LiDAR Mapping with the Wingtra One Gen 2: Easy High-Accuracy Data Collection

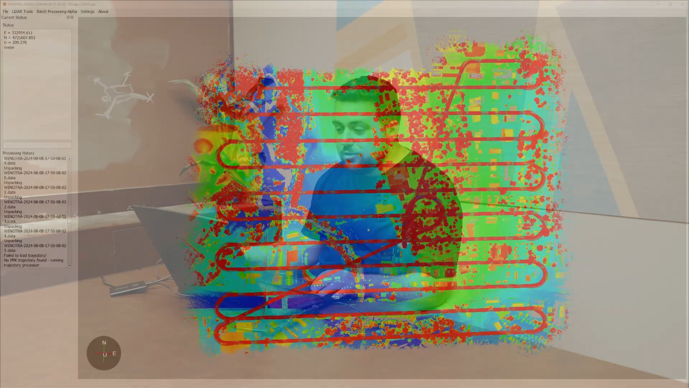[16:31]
And as you can see here, we've got a ton of great data. We can see all of the buildings.
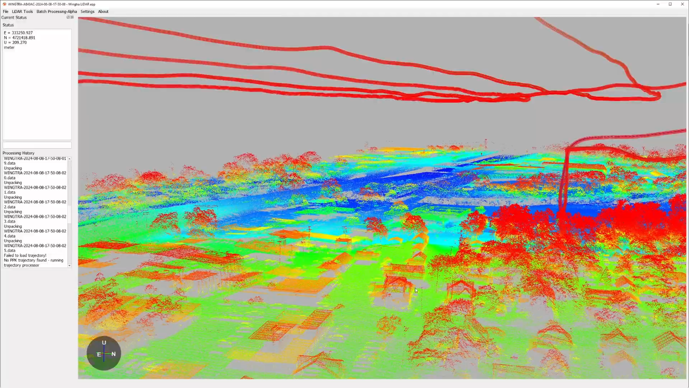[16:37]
We can see so much information here. And here's the baseball field. You can see the stands. You can see the lights.
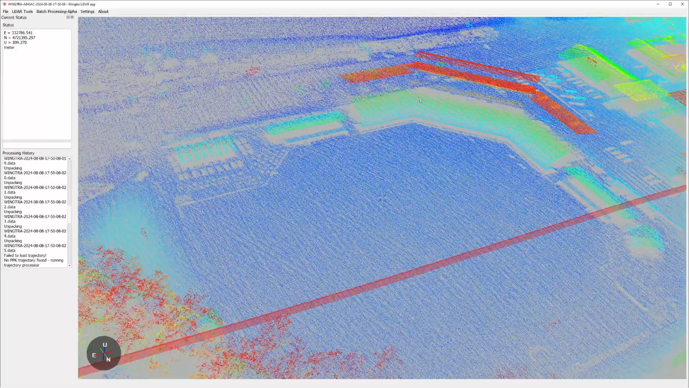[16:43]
Amazing. The amount of detail that you get with lidar data is just incredible.